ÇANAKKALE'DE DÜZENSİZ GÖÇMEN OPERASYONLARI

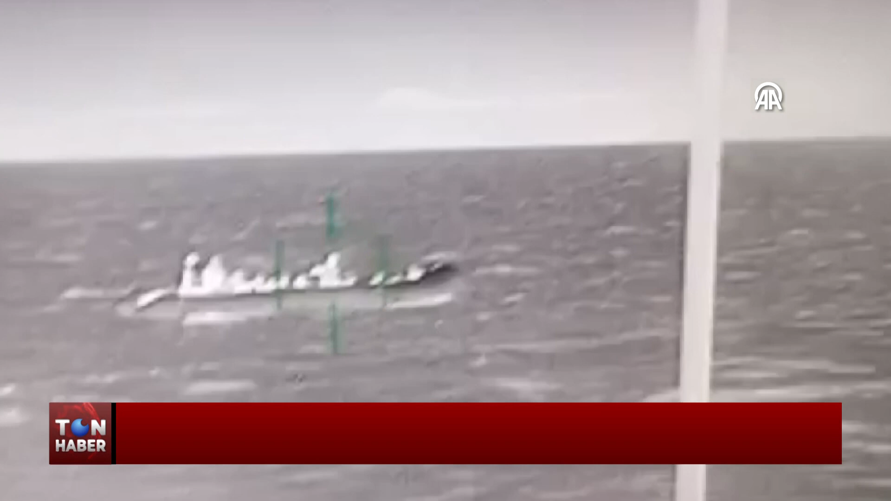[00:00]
Sahil Güvenlik Kuzey Ege Grup Komutanlığı ekipleri Çanakkale'nin Ayvacık ilçesi açıklarında içinde düzensiz göçmenlerin olduğu lastik bot bulunduğunu tespit etti.